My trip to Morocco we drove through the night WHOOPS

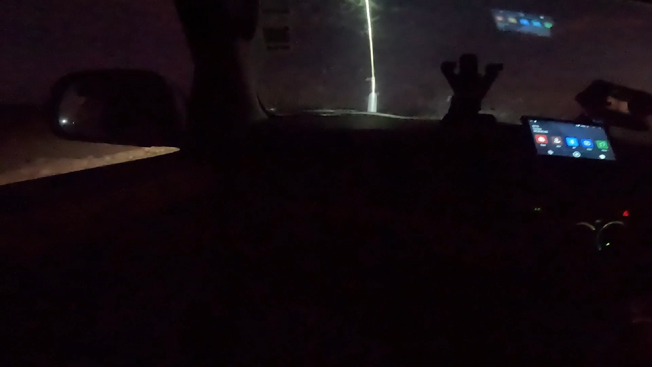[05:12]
Everybody said, don't drive at night. So what was my idea? Go camp out in the mountains, which we didn't realize that we're two hours away from Casablanca. So, yeah, we're 10 kilometers away now, and this is what we've got.
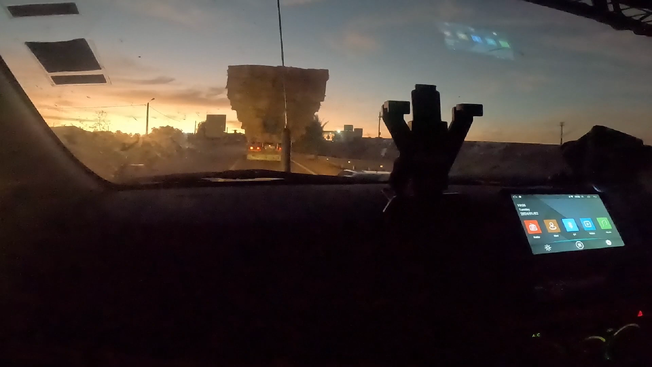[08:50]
it's a petrol station I don't know whether it's in or not at least these are going to put out it's my bike not much lighting on it no helmet off and then you get people like this that are just like walking around in the dark looks like he works at the petrol station
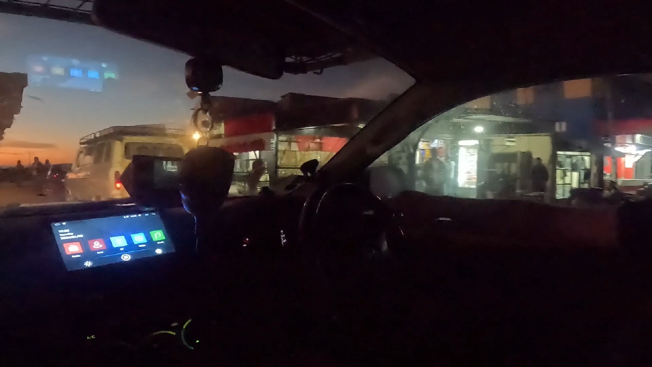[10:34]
look at that look at it my